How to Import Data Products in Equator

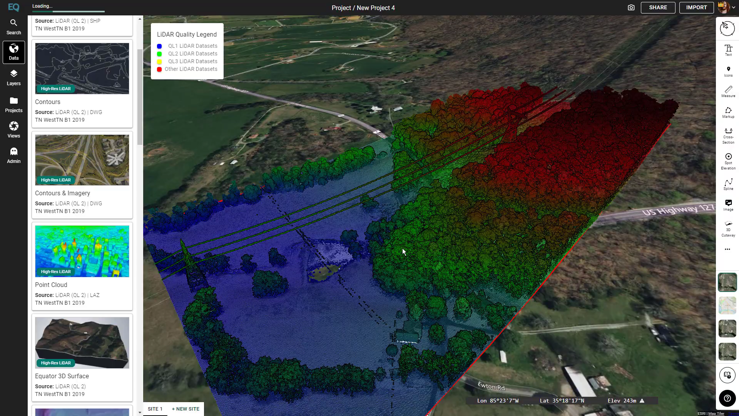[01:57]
Great location. See all the details.
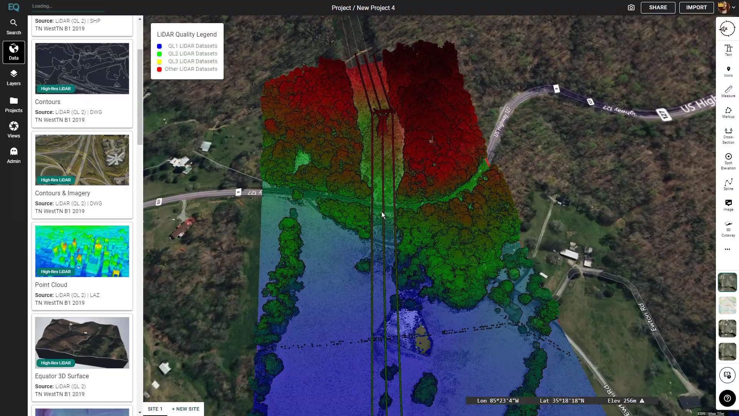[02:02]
Zoom in.
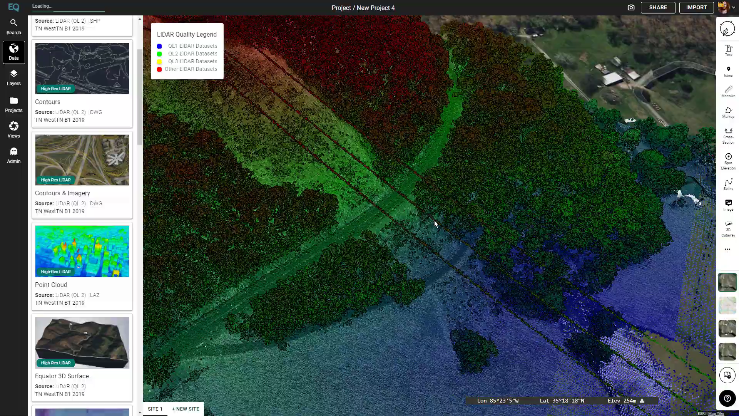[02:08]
Looks awesome.
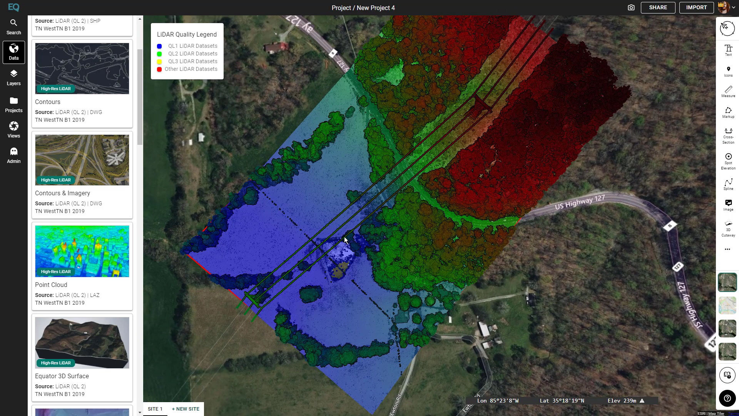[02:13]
Now what we're going to do is go into the layers menu and I'm going to toggle the visibility for the site limits just to get rid of the red line. And now we can go into the point cloud settings by clicking on point cloud in the layers. First there's classifications. Here you can toggle on and off all the different classifications for the LiDAR to get exactly the data you want.
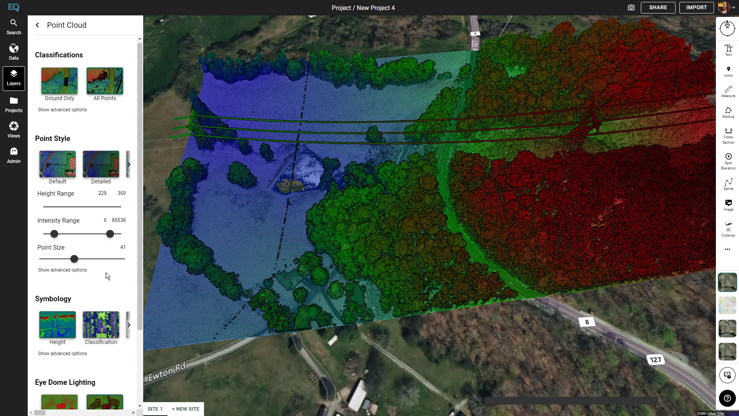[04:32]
attenuation. Adaptive, fixed, and constant. Next we'll look at the symbology presets.
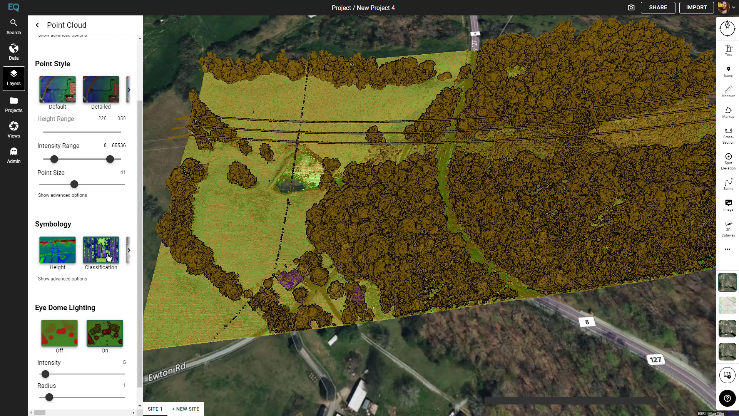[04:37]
We're currently on height but you can also change it to classification or to intensity. We'll leave it on height for this example.
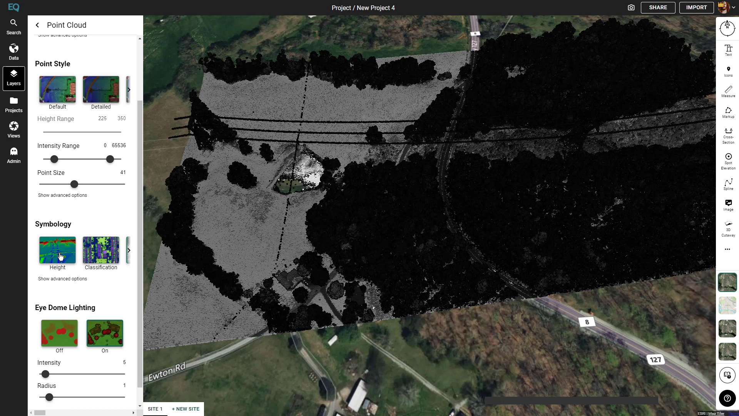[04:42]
And under the advanced options there are some more settings that you can play with. The final setting is iDome lighting.
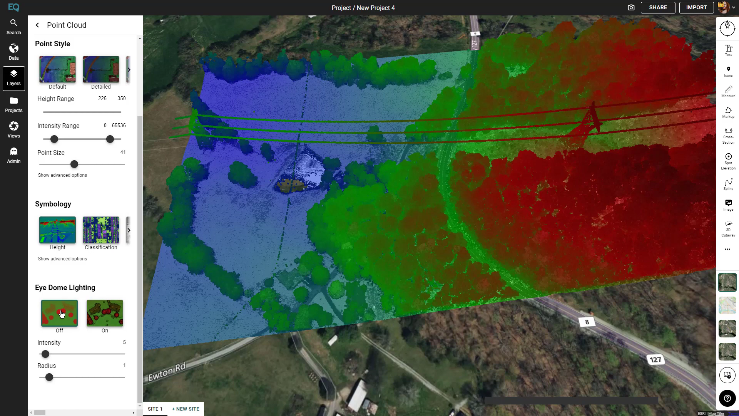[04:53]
By default it's on, if it's off you can see that the shadows around the points are removed. We'll leave it on just so we can see where each point is and that's everything for the point cloud. What we're going to do next is get rid of the point cloud in the layers menu by toggling the visibility and then we'll go back to the data menu and we'll add another product.
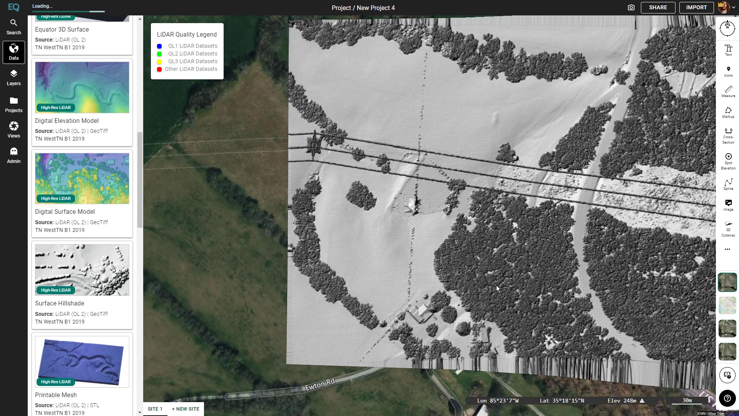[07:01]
you've brought into Equator or downloaded into Equator and downloaded onto your computer. I'm going to go into the layers menu.
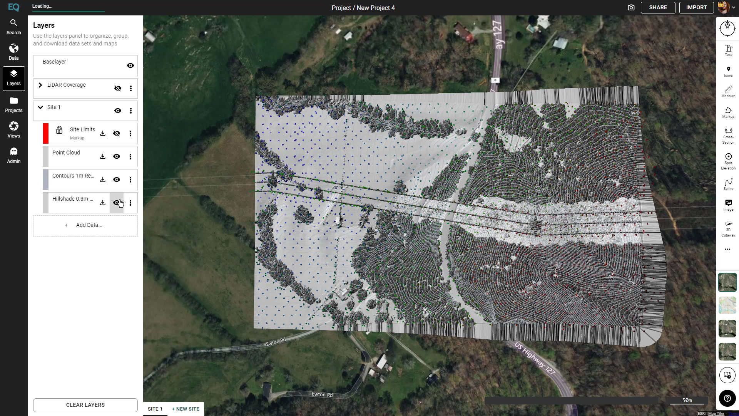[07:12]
I'm going to toggle the visibility. You can see all the different layers stacked on top of each other. We'll start by downloading the point cloud.
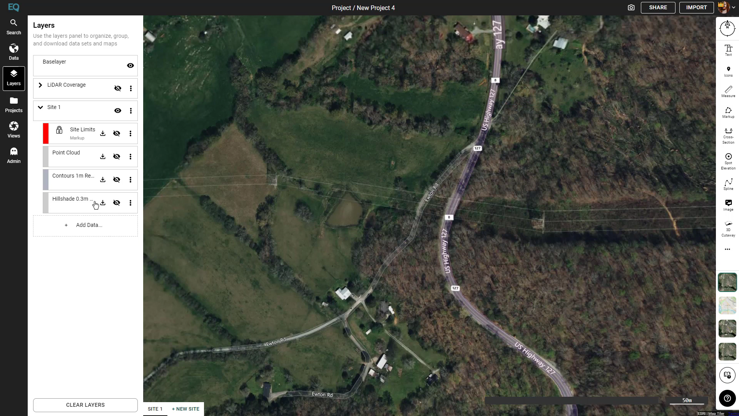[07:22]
Click the little download button beside the toggle visibility button here. It'll bring up a menu with some settings. We'll stay on the default settings for now.
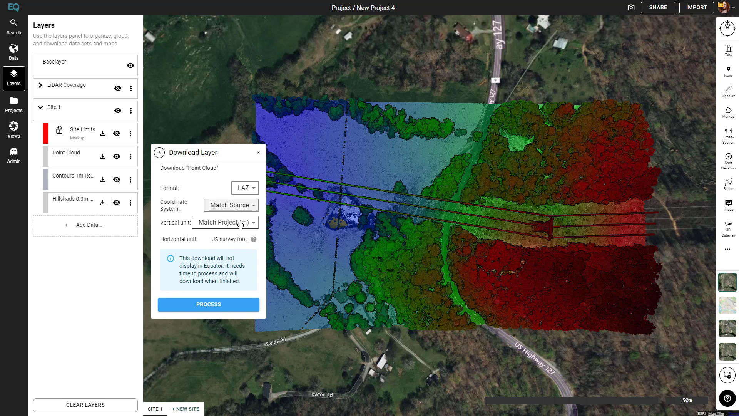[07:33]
You can see in the green box it says this download will display an equator. So we just need to click process. Now we can see the loading bar going up for the point cloud and now it's downloading the file. Once the file is downloaded for Google Chrome it'll appear at the bottom.
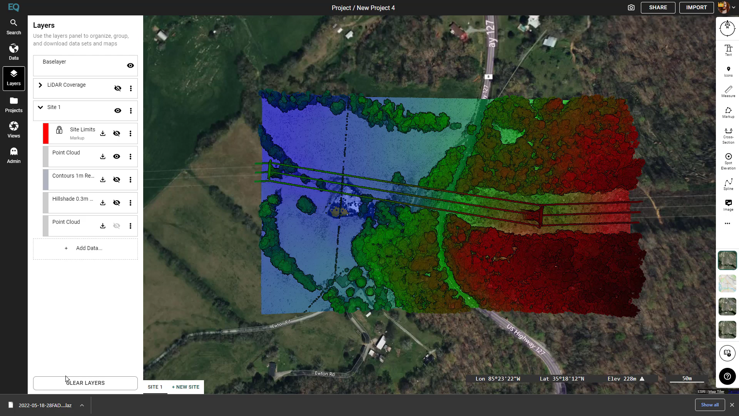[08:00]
Other browsers your download may appear in other locations. Now I'm going to toggle off the point cloud and click and drag the file onto the map.
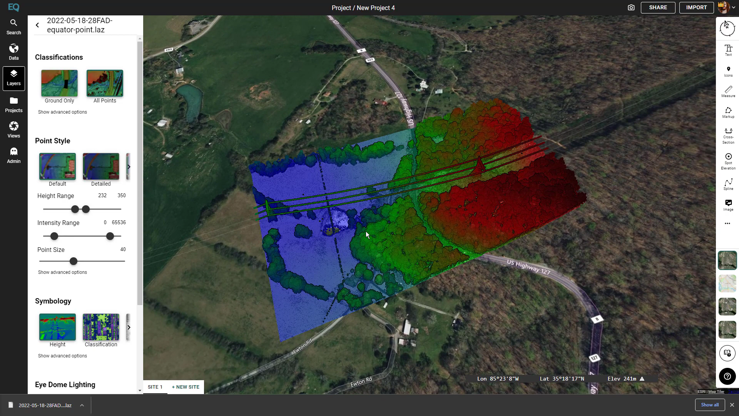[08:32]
Now that looks just like our other point cloud did. The next thing I'm going to show you is how to prepare a file for download and use outside of equator.
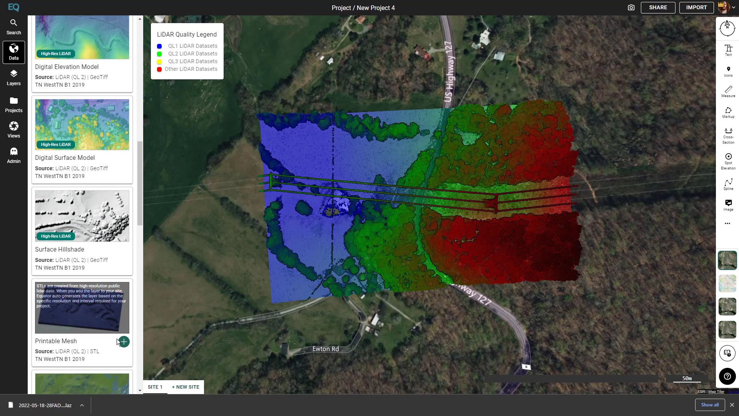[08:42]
For this we'll use a printable mesh. Now you can see here that this download does not display an app.
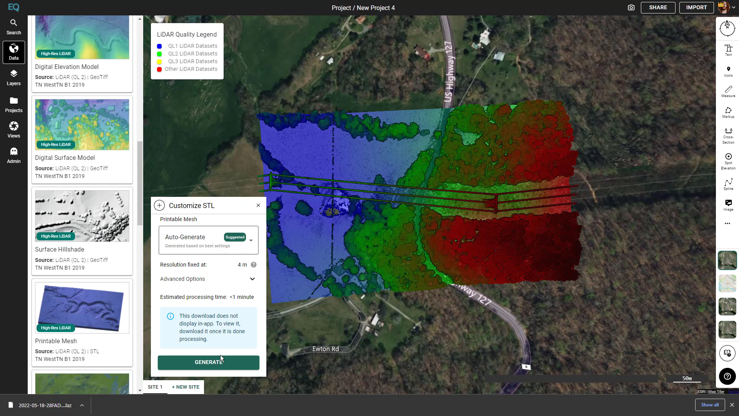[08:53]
It will be sent to your email after we click generate.